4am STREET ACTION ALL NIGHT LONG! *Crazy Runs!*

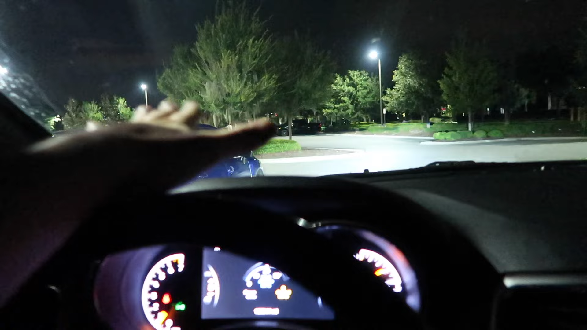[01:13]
Let's look at Alyssa's wrap one more time. This thing goes crazy. Look at that green.
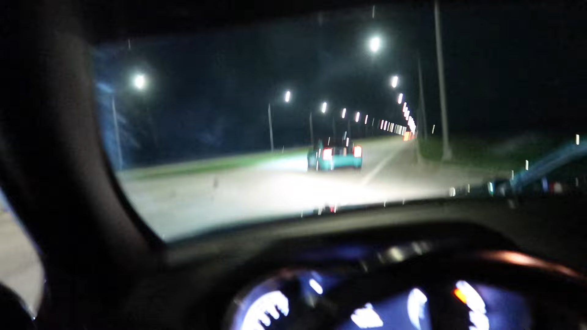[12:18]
Yep, cop one, cop two. Just like that, everybody's gone. Guys thought we were done.
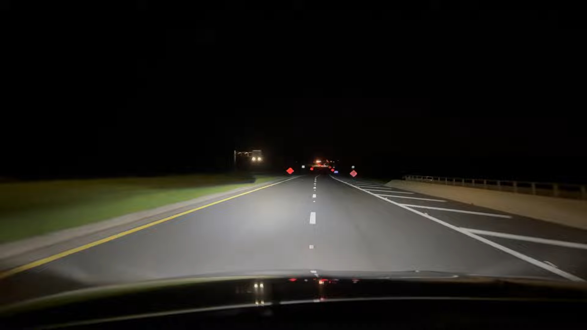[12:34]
There's a whole separate meet over here going crazy. Oh, there's that GTR. Oh, and the GT3.